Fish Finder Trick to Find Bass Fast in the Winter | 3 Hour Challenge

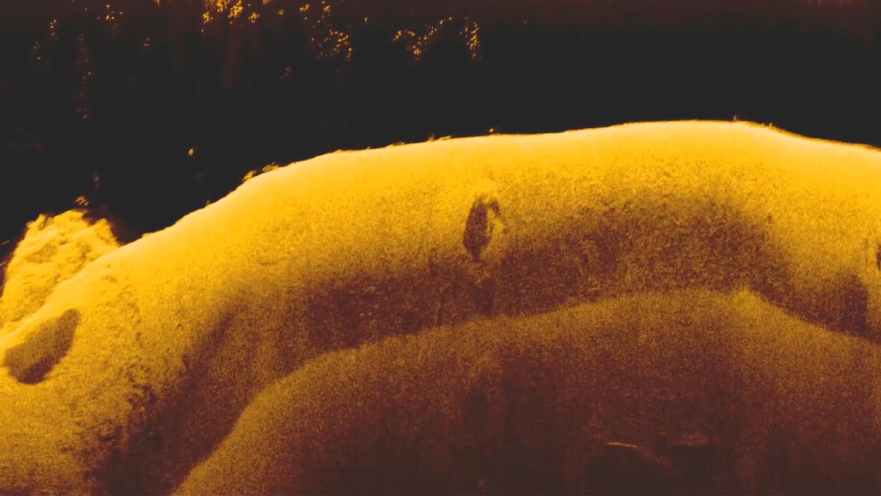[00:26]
And I always split up my graphing sessions between both the shallow water and the offshore deep areas. And in this 1-hour graphing session, I was able to find some fish offshore in 20 to 40 feet of water. The one thing I found though is that there was a lot of bait fish offshore, but very few bass around those bait fish.
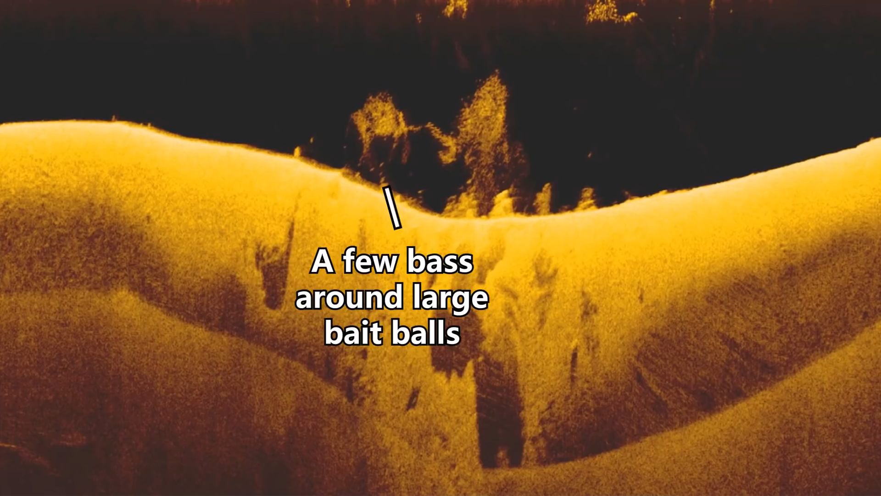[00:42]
And I have a video explaining how to identify active bass in a fish finder,
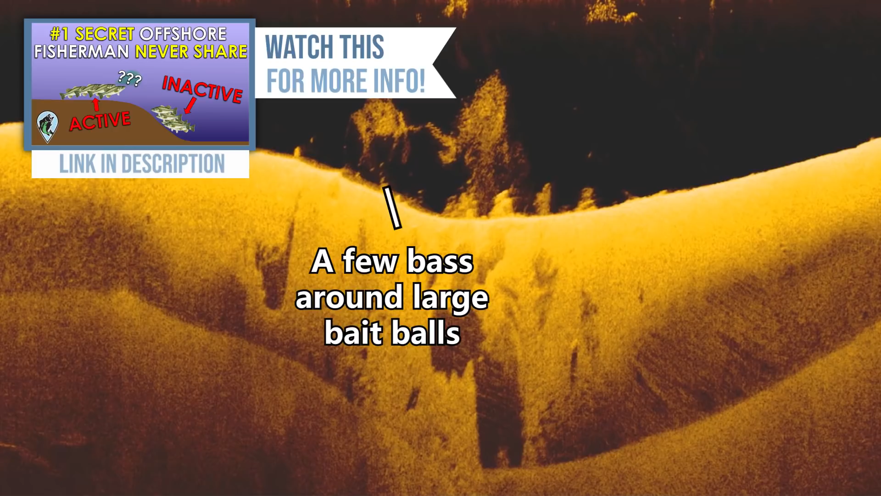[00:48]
and these images definitely are inactive bass.
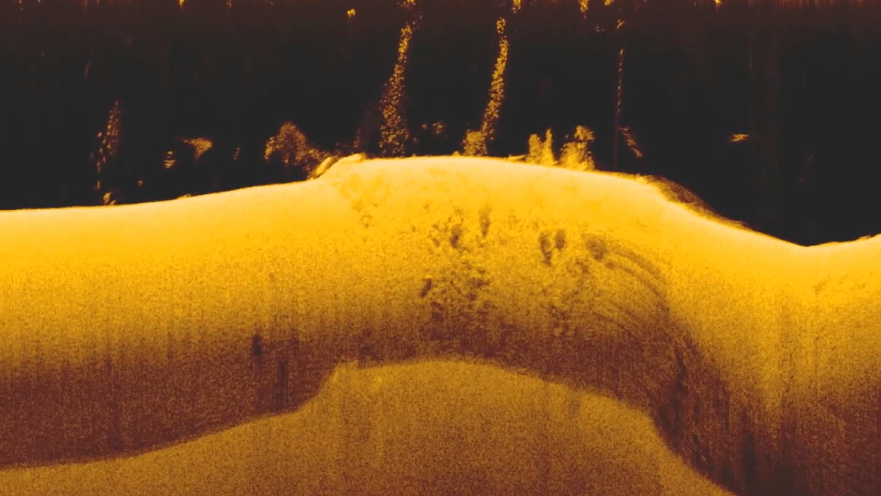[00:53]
And so because I didn't see any active bass offshore in about 30 minutes of graphing, I decided to start graphing down some steeper rocky banks leading into the creeks and on the main lake.
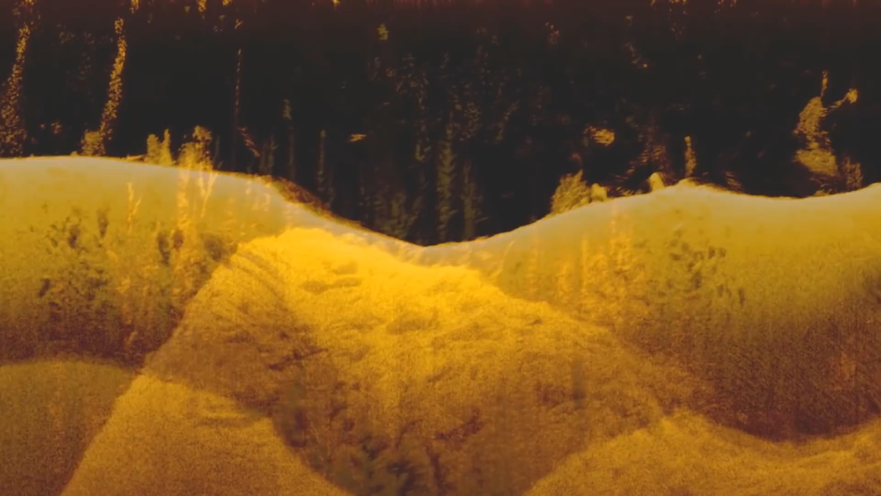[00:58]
And on a couple of the banks I graphed, I saw bait fish everywhere, just 5 to 15 feet off the bank.
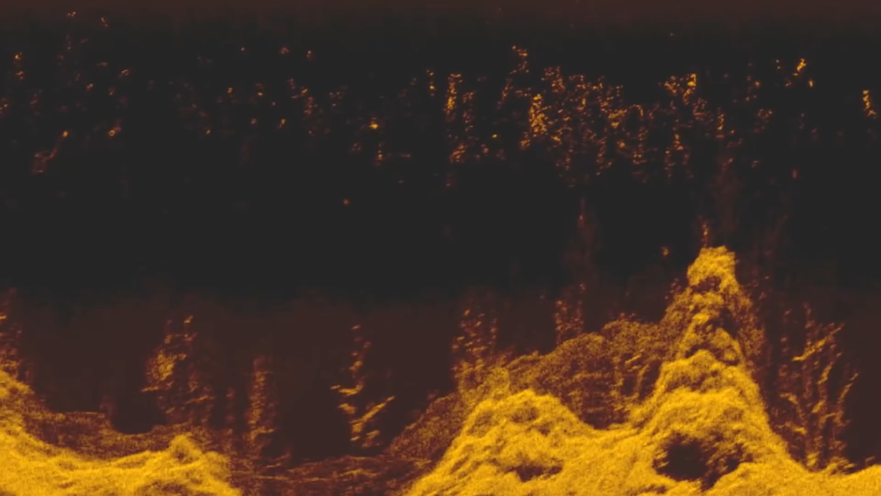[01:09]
And this really got me excited because the conditions were setting up for a shallow water bite, and I actually could find a lot of banks with bait fish close by,
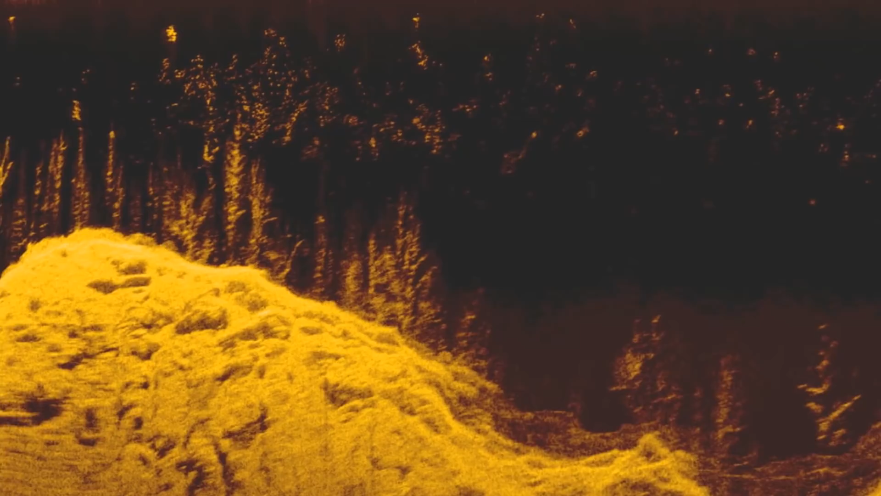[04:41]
And I found this when I was graphing in front of this bank when I first was looking around during my 1 hour graphing session.
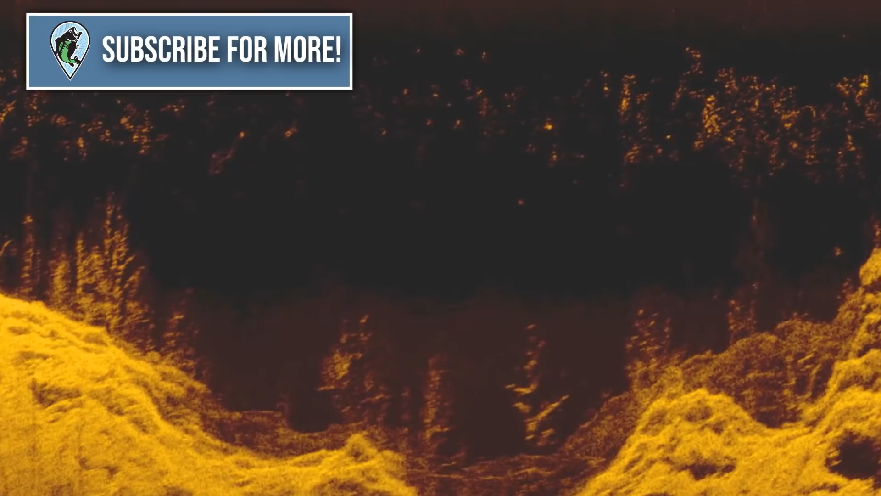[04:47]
And a lot of times you can actually graph in front of banks, especially on these deep clear lakes, and find bait fish as well as find fish.
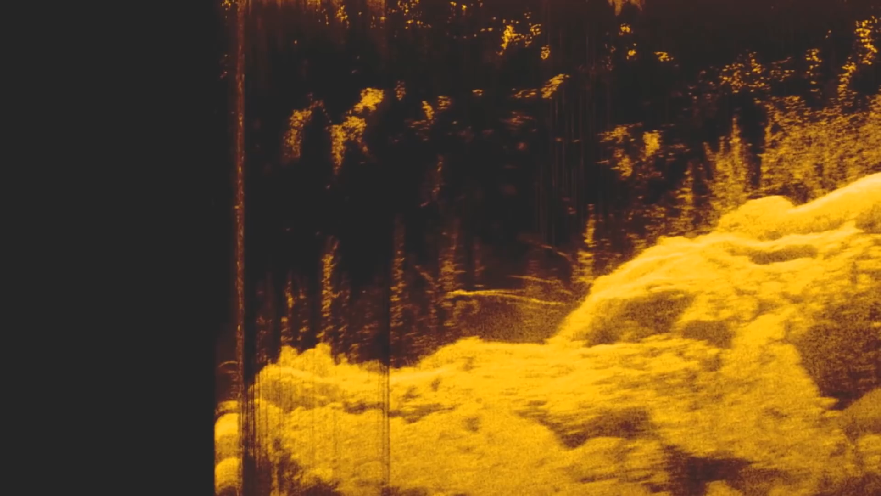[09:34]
And so that's two banks that look identical on Navionics with the same type of rock that also have a lot of bait fish in front of them, and they both had fish.